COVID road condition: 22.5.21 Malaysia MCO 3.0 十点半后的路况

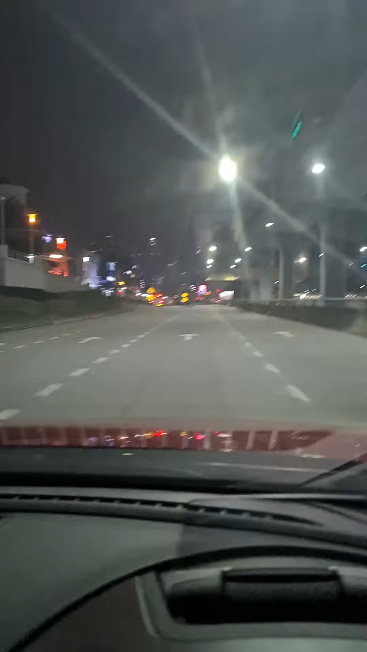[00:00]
MCO的路上真的是完全没有什么人而且现在也是十点半了路上真的是很少的车,很多店也关了那些店在十点就关了所以自然的,人家也没家了没有外面的人过来吃东西所以车烧也是理所当然的
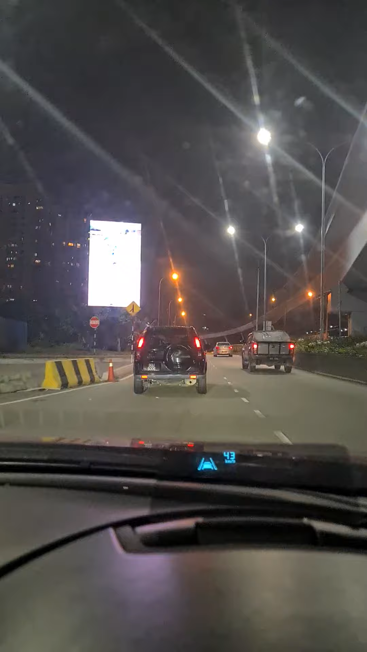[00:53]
看一下政府的确定人民也是做不了什么只有跟随跟从明天看一下我仿佛有什么话说这样就了解会有什么新的SOP来跟随
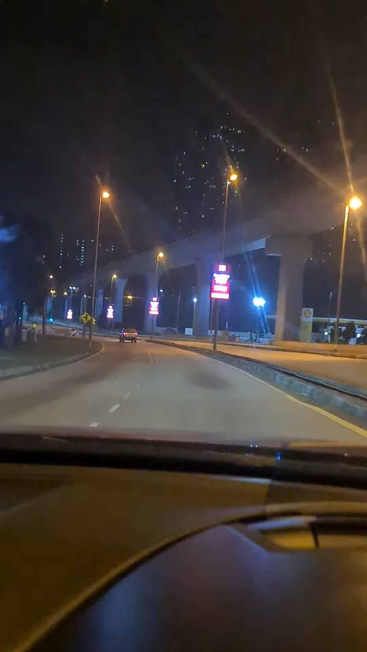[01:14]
没有车用的业力不错嘛不需要塞车加车也顺顺的不会这样累平时有塞车很闲停停下加加加又停停下这样一路顺顺过去几好